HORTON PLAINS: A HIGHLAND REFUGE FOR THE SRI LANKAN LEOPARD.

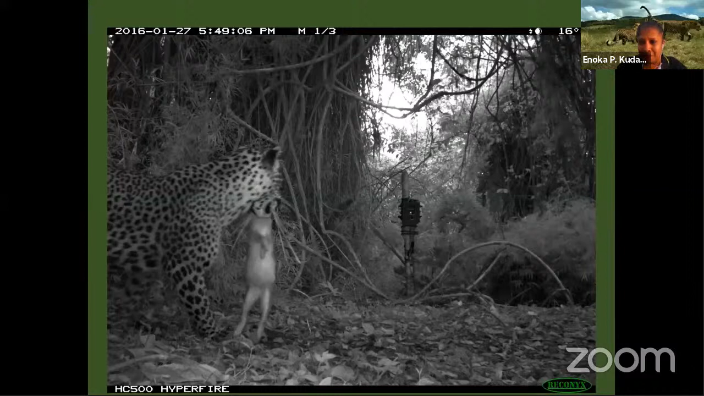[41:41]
Let me switch off my camera, which makes things better. Okay. And once again, broad daylight. They mate, they breed, they roam around.
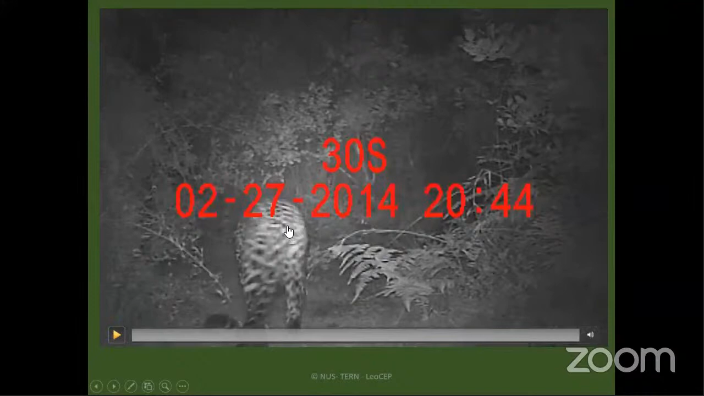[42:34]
Yeah. Until this happened one fine day.
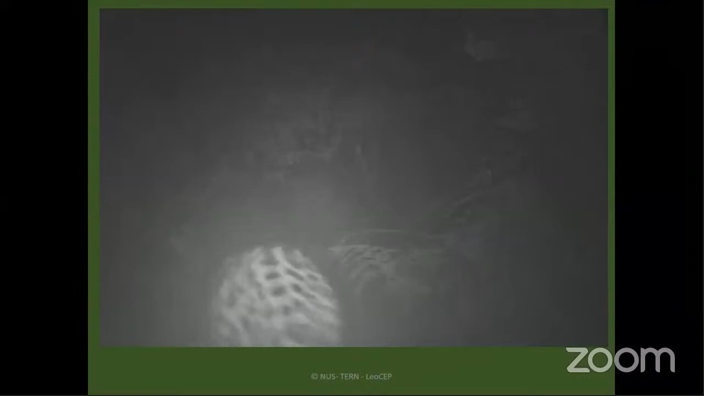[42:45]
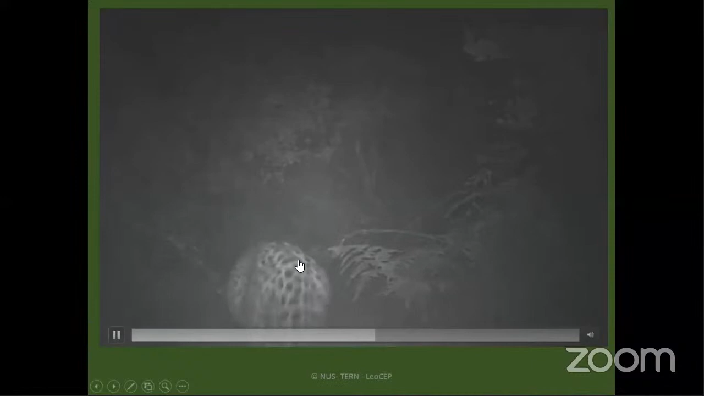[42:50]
That was an experiment set up for students to record nocturnal animals, and we got leopards.
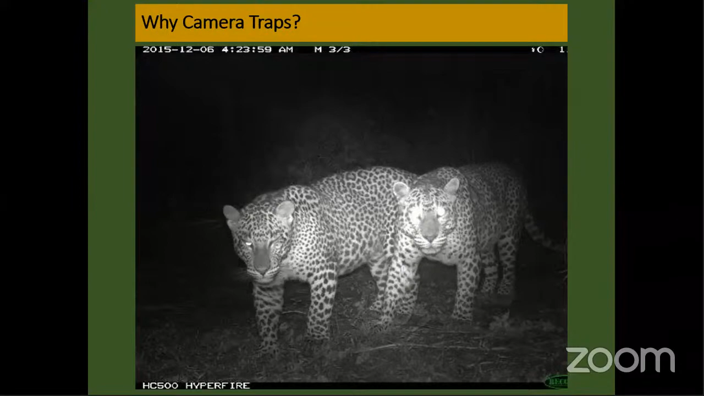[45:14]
Sanka and Rajiv are going to talk about that later. But for me, this is the only way I could think of. And camera traps are widely used throughout the world for patrolling, for science, for community projects, wildlife
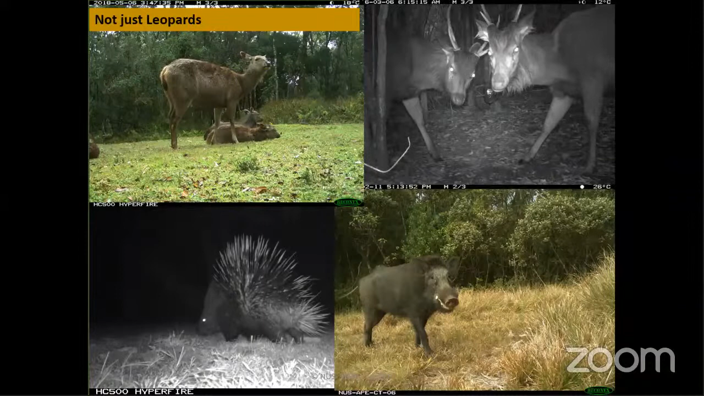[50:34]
These are some of the captures that we had, the sambas, the porcupines, wild boars, the striped-necked mongoose, rusty, even the peacock that we are not very happy about, but still the barking deer, the favorite food there of leopards, and much, much more, the birds, the monkeys, right?
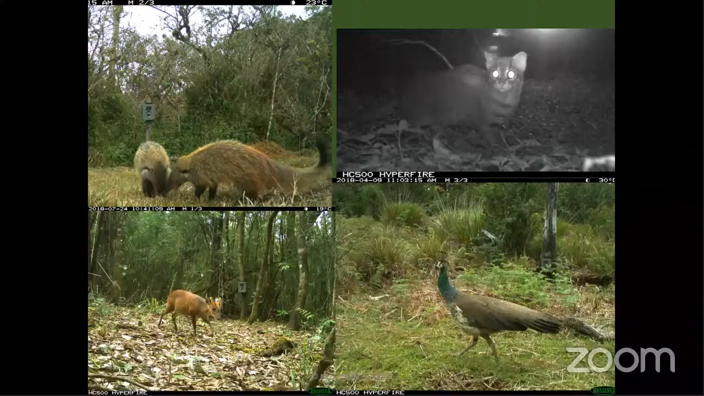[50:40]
There were so many other animals recorded.
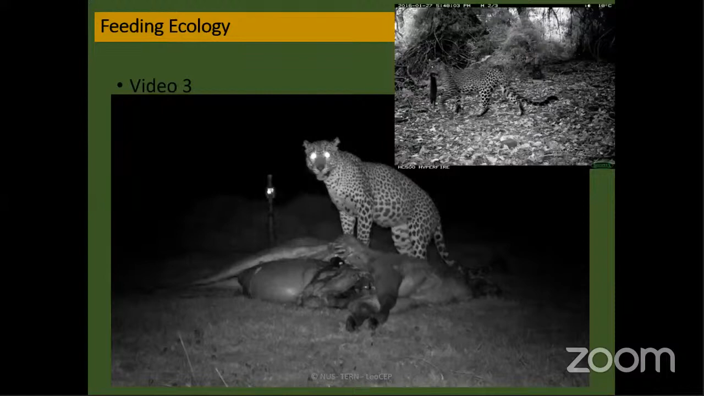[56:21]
So then from that point onwards, we looked into other things too. We looked at the feeding ecology. That itself is a specific study. If any of you young people is interested in working on this, that's the opportunity, right? How they feed, how do they hunt,
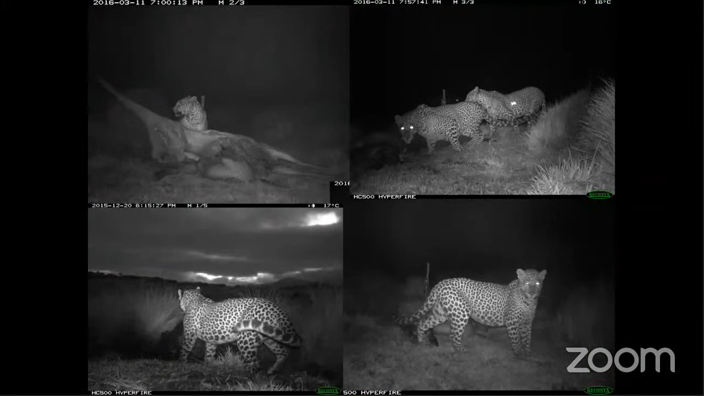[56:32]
and how do they share their catch? And again, other things like this. The prey being taken by other animals, and this is disturbing.
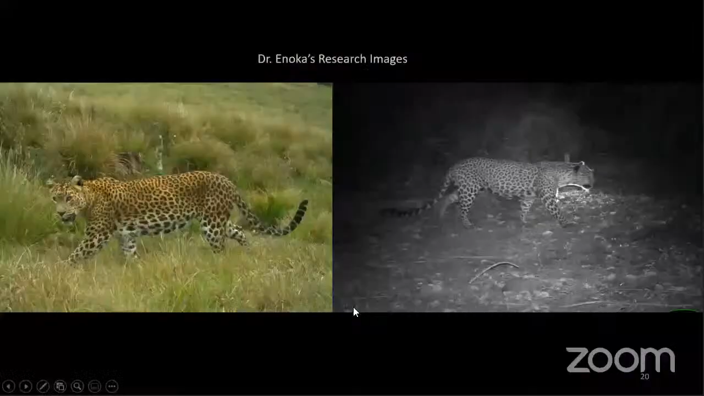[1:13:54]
And here are the pictures in Dr. Inoka's research.